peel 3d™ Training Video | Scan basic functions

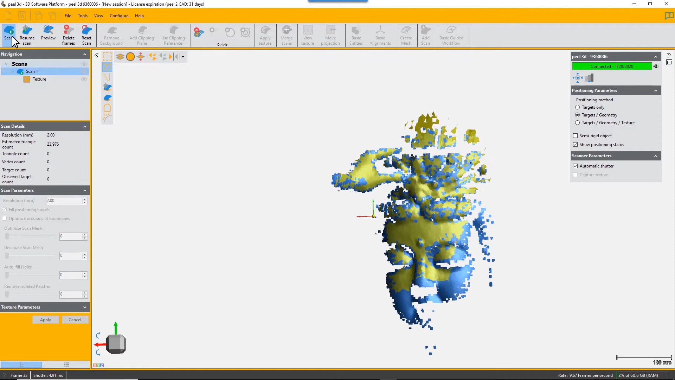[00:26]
scanned his hand and finger in the scan so he needs to press reset scan
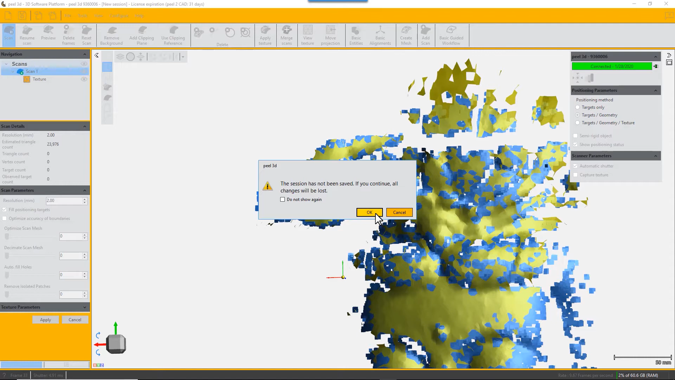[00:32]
and it resets it all back to zero and he can start scanning again he started re-scanning
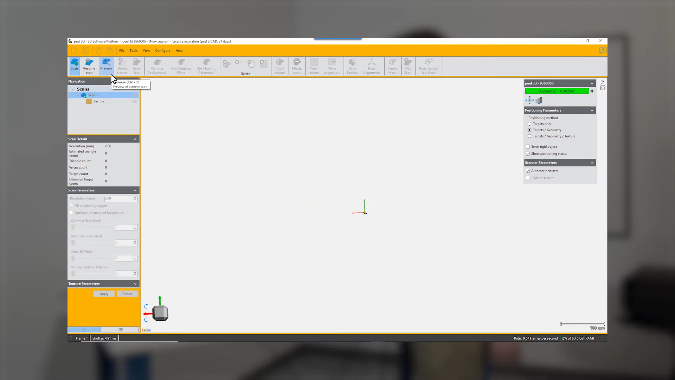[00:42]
with no targets on the object he's using the geometry to scan with
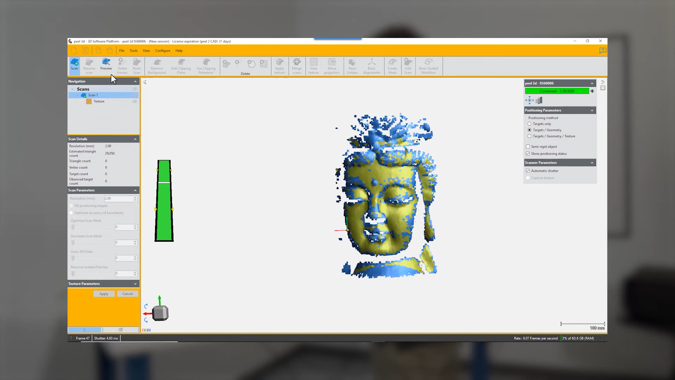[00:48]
now you can stop scanning and pick up your scanner and start scanning
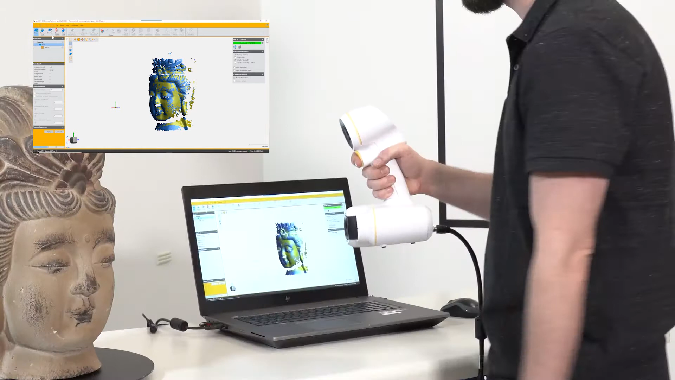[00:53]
again pull the trigger and start scanning where you left off and that works perfectly fine it's got geometry so it can situate itself but a good thing to do
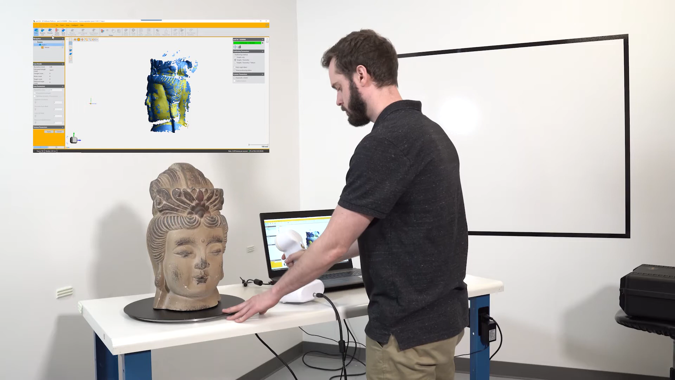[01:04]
is to put a single target somewhere on the object and that gives you a reference point to come back to so here he's put a single target and
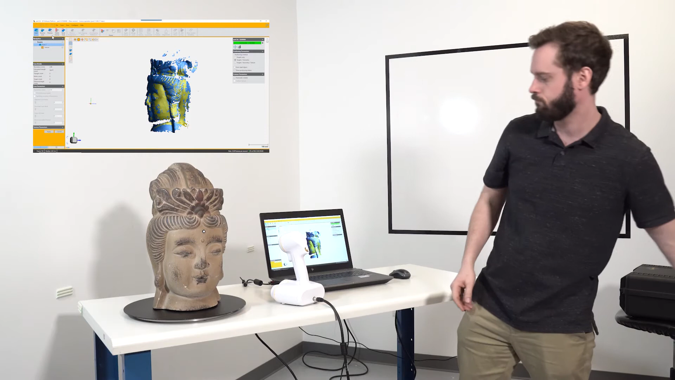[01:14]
you can carry on scanning from where you left off but return and acquire that target
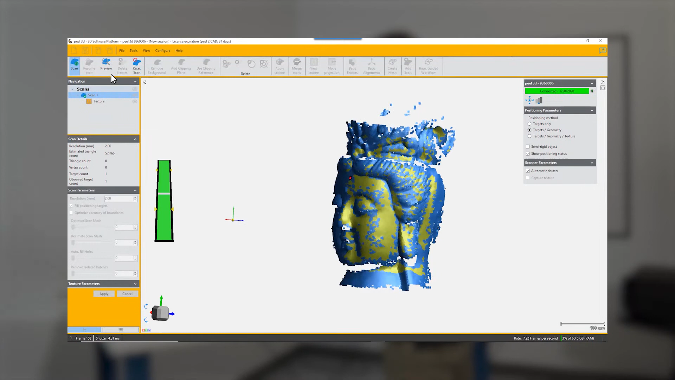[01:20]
there it is as a red dot in on the screen and now you can continue your
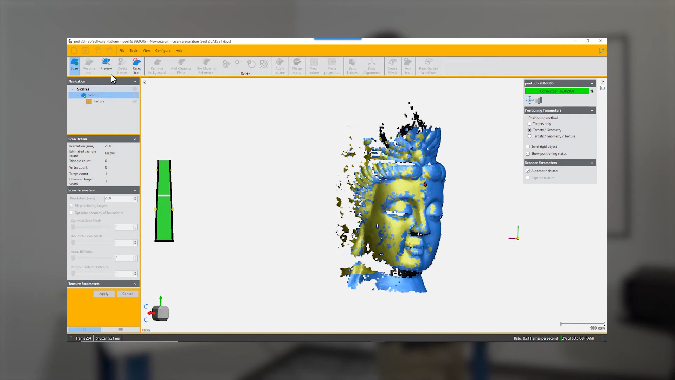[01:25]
scanning and if you somehow lose track or want to start again from
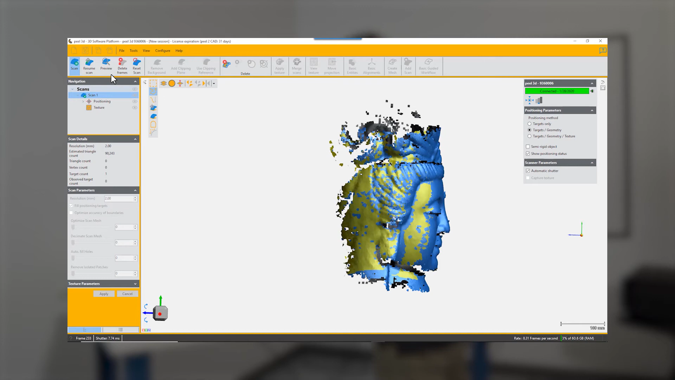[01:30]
some point you just point at the target and work your way around the object
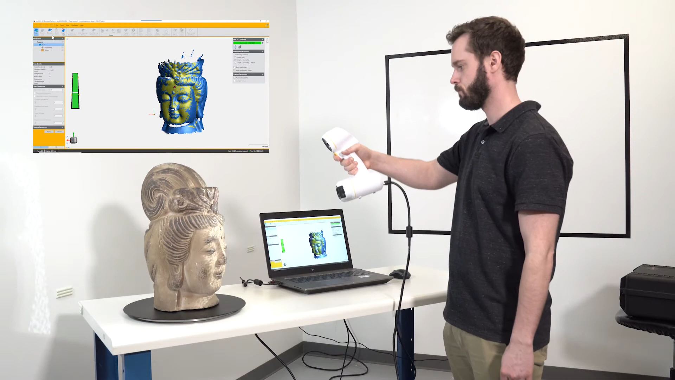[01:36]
again another way to resume scanning is to click on
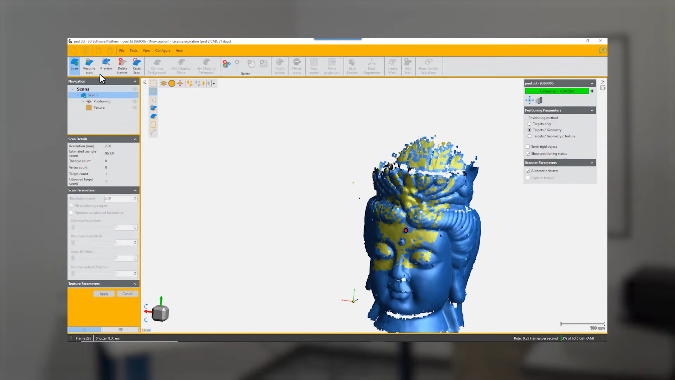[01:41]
the resume scan button and choose a viewpoint on somewhere on the
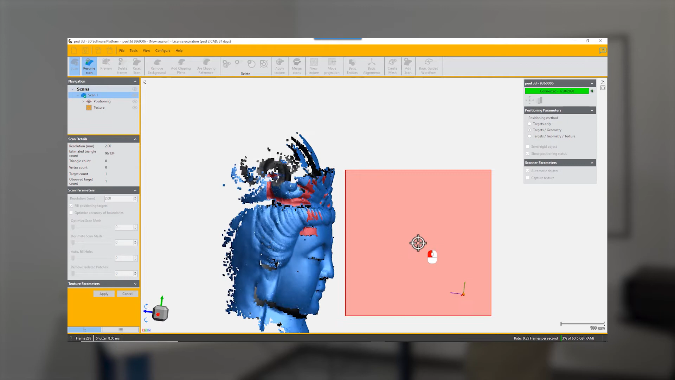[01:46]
already scanned part of the object and choose that frame and then point
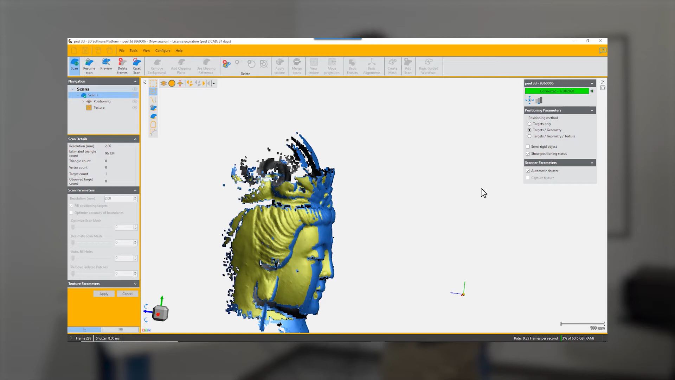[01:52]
at that same area on the object to start rescanning that tells it that to
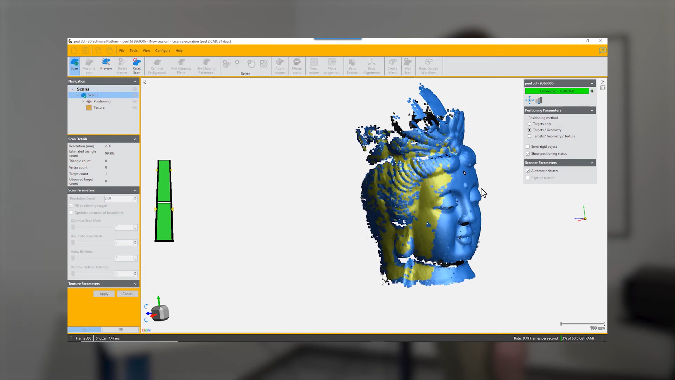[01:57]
look in the right place for the registration and it enables you to restart the scan that way
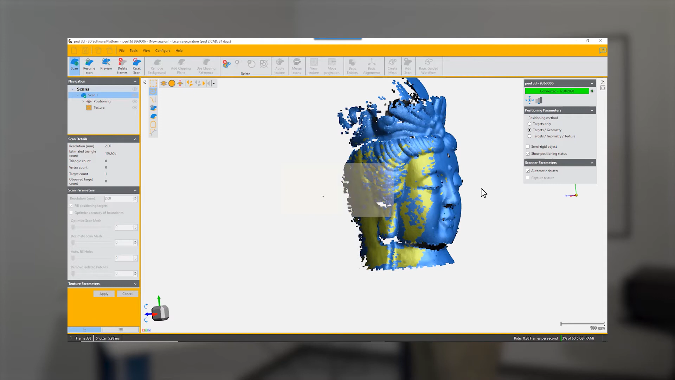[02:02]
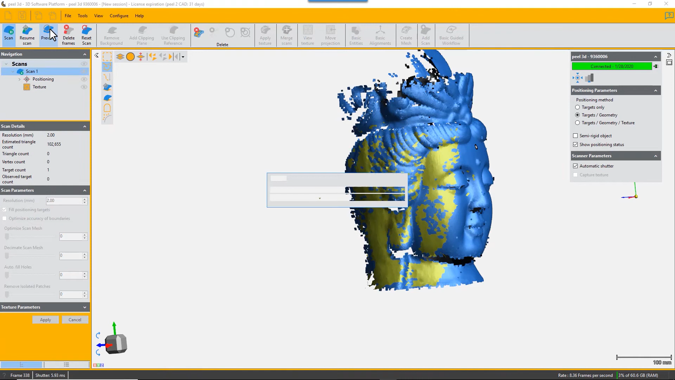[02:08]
another useful button is the preview button that enables it to do a quick processing of your scan
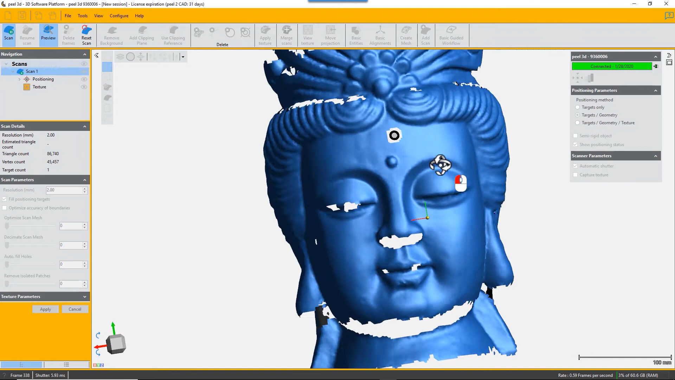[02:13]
so far and you can inspect it and see where you've missed points and
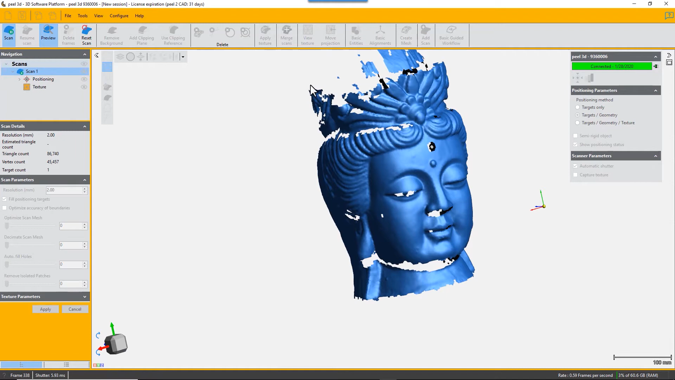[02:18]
then go back and resume scanning of the object